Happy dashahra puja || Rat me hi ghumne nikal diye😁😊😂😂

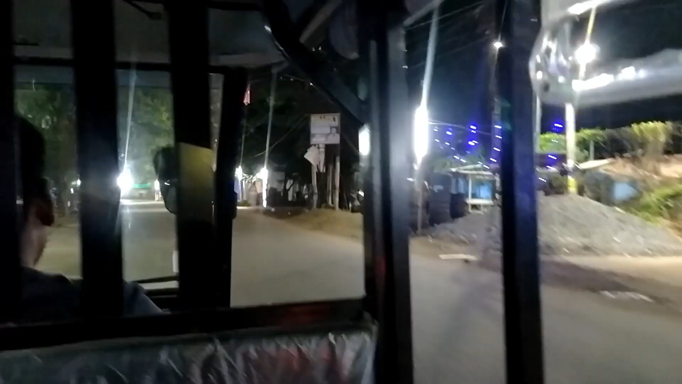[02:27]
चौक जाने के लिए ई रिक्शा पकड़े हैं, ई रिक्शा से जा रहे हैं रात में भाई, ई रिक्शा टोटो,